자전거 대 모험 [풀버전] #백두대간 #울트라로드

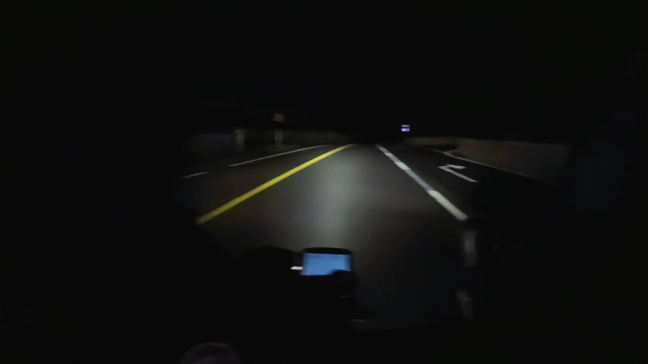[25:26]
8.6km 남았습니다. 서서히 또 오르막이 시작되는군요. 힘들 때면은 잠시 하늘을 쳐다보면 와 별들이 쏟아질 것처럼 막 밝게 그것도 많이 빛나고 있어서 많은 위로가 됩니다. 아 이제 또 숙소까지도 얼마 남지 않아서 아 드디어 이 오르막에서 잠시 쉴 수 있다고 생각하니까 아드레날린이 샘솟고 있네요.
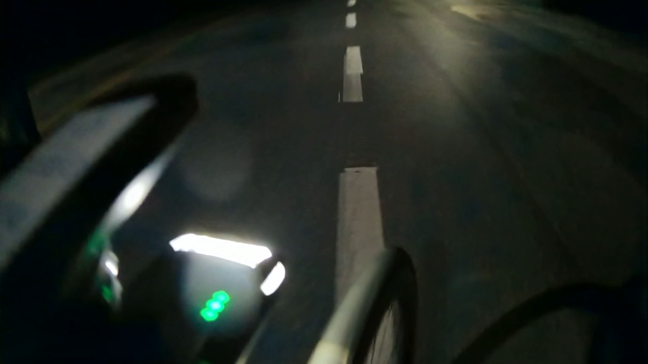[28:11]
아 이제 쉬어야지. 정말 쉬어야지. 9시 40분 도착했습니다.
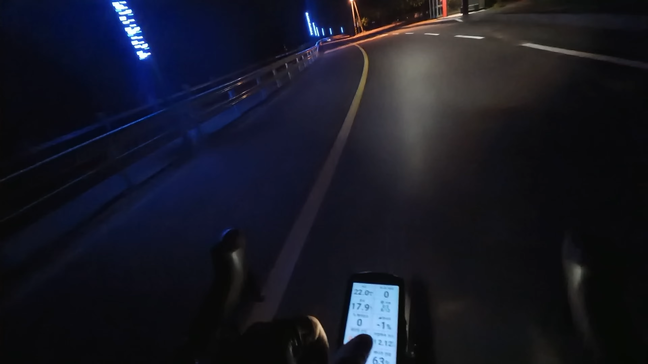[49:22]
야, 예. 지금 시간은 9시 27분이고요. 드디어 오늘 총 369.2km를 타고 제가 예약해놓은 숙소에 도착했습니다.
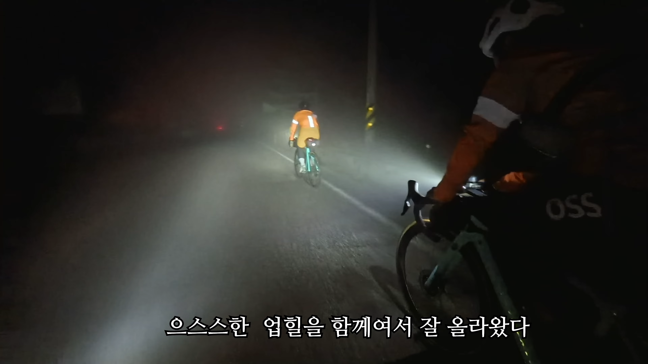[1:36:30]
힘은 조금 들었지만 행복하게 올라올 수 있었습니다. 감사합니다. 오, 태백씨! 우와! 다 올랐다. 비도 내리고 춥고 한 치 앞도 보이지 않는다.
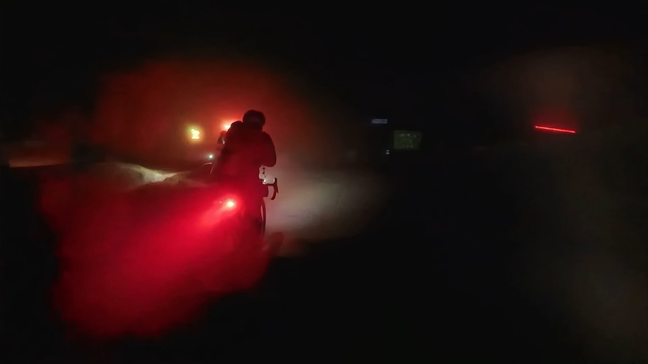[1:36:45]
우와! 4일차.
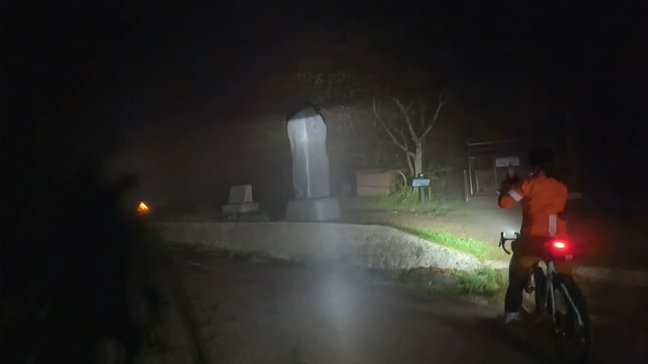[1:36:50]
춥고 앞이 보이지 않는 위험천만한 내리막을 안전하게 내려가는 법.
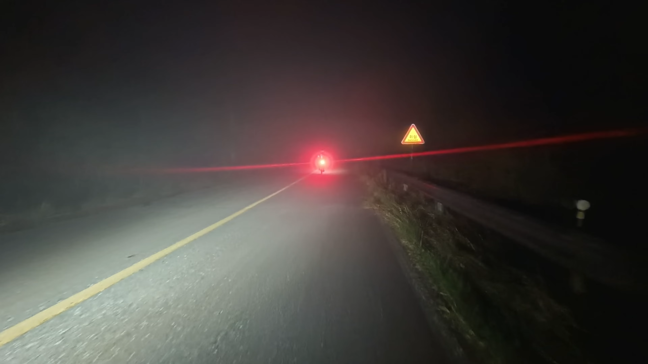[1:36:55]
무조건 천천히 간다. 비도 오고 더 이상 진행하기는 힘들다.